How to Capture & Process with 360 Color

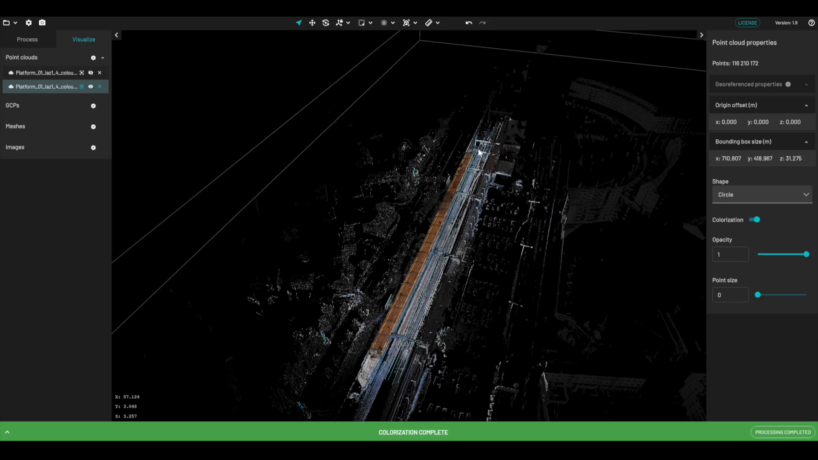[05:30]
You can see the platform that we've captured along here. If I zoom in, we'll get an idea of what this capture looks like, and how well it's sort of been completed.
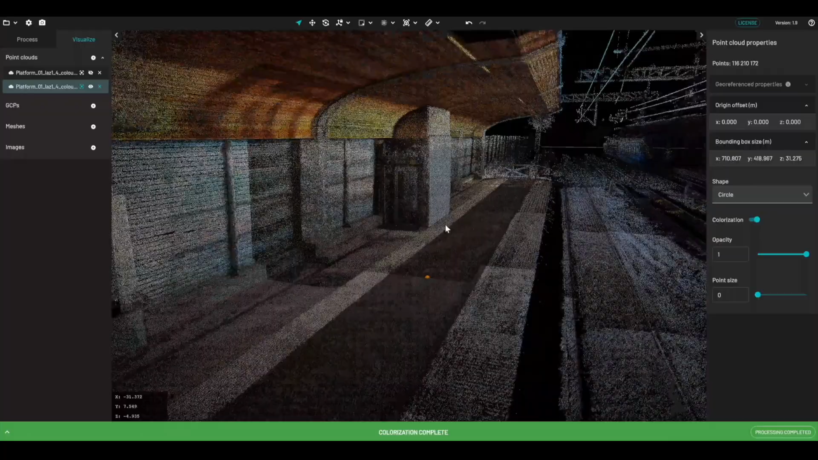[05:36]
You can see we've got full colorization from the roof of this platform right down to the bottom. We've even captured a train that was in the station at the time. So as you can see, very quick and efficient way to capture good colorization without too much effort.